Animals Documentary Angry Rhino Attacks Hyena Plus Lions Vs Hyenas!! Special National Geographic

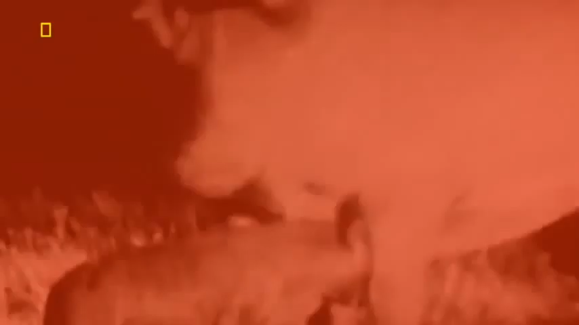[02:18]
Is lethal, capable of killing a male lion.
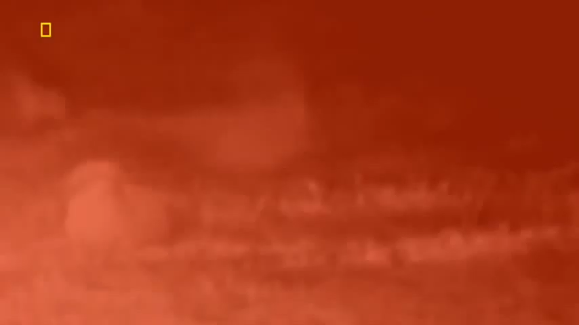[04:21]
The male lion grabs the queen.
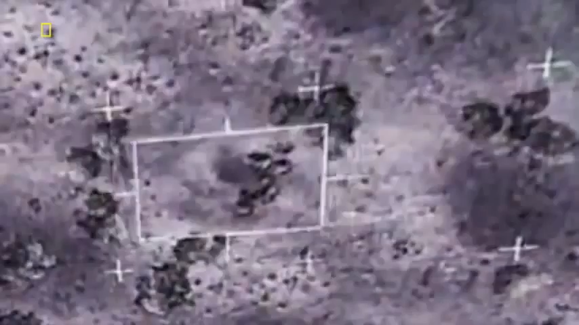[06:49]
A pride of lions with a new king.